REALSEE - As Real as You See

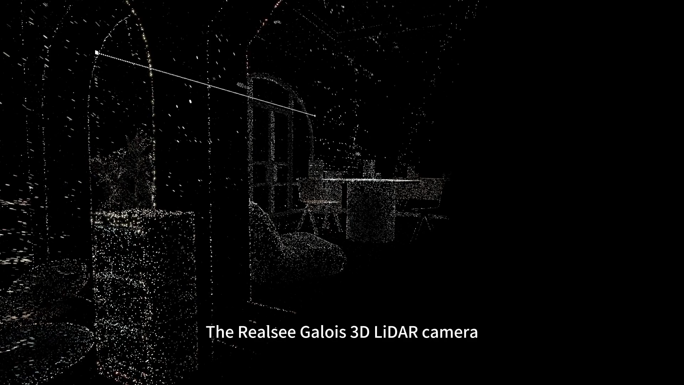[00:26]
The Real C Galois 3D Litter Camera provides a 16K laser scanning capability.
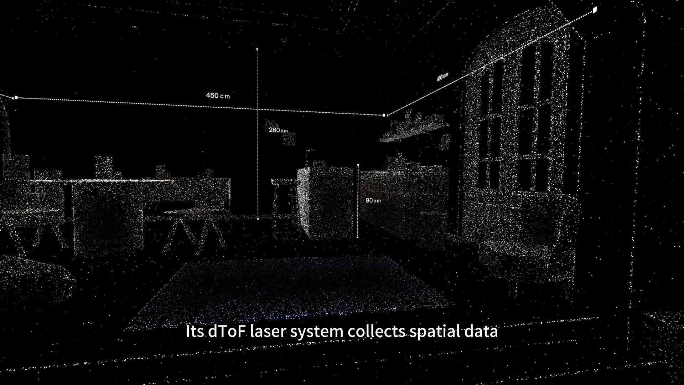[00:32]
Its DTOF laser system collects spatial data at a radius of 25 meters. With an error rate under 0.4%.